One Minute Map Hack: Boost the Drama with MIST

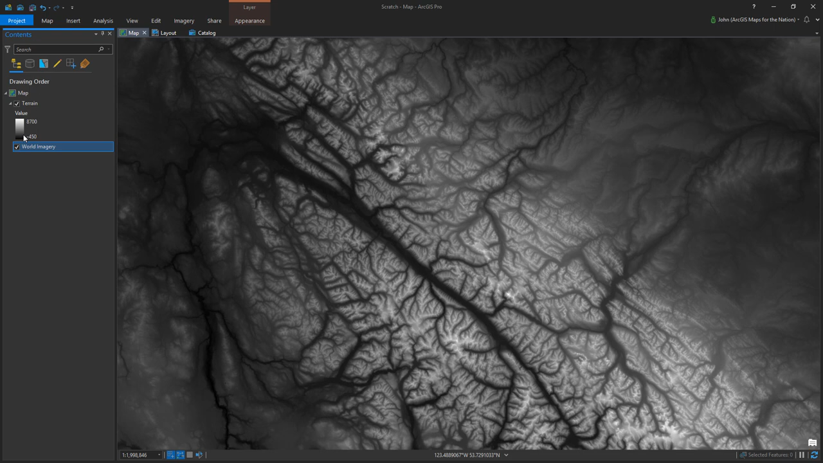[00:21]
Now digital elevations work by having a pixel value that's black in lower areas that moves up to white in higher areas. This is the default color. But you don't have to stick with the default. You can hijack a digital elevation model to add a sense of drama by adding a mist layer to your map. So instead of black to white, let's make this white to white. And we'll go to full transparent white.
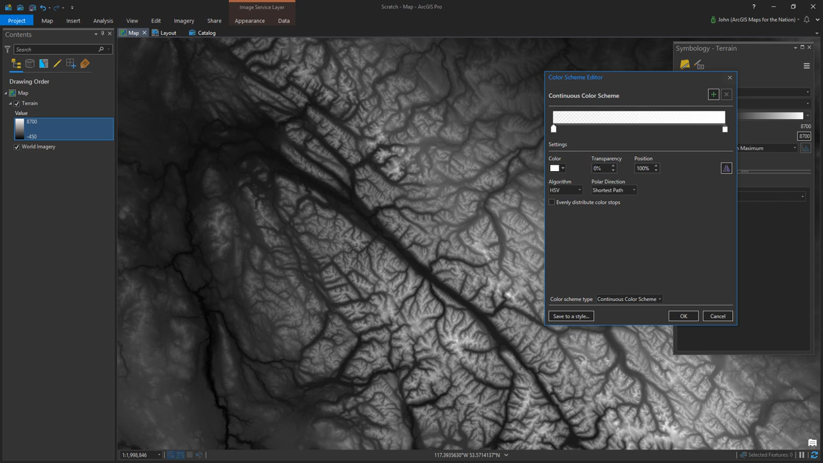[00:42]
And drag the fully transparent kind of near the middle. We'll see how this looks. Way more dramatic. And you get a better sense of the terrain.